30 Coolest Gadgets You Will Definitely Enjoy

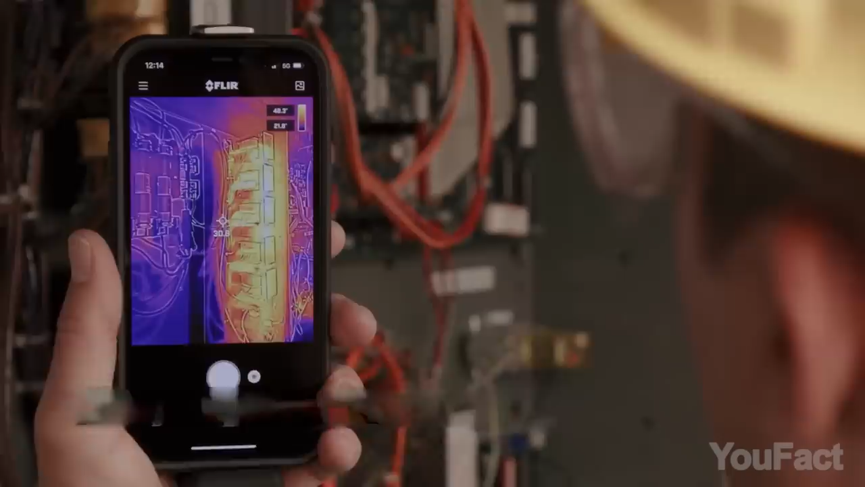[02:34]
It can detect heat through walls, so you can find anything from water or air leaks to sources of energy loss and everything in between.